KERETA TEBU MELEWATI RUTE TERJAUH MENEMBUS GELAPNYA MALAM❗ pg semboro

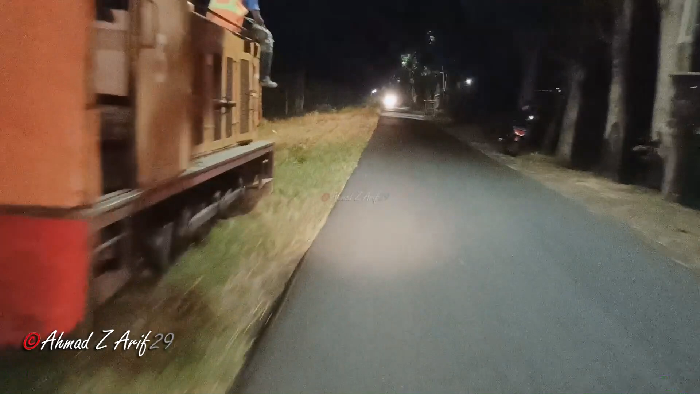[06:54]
Oke teman-teman, sekarang saya menunggu kereta lori yang sudah terlihat di depan sana, di jalur di depan rumah yang sangat cantik ini.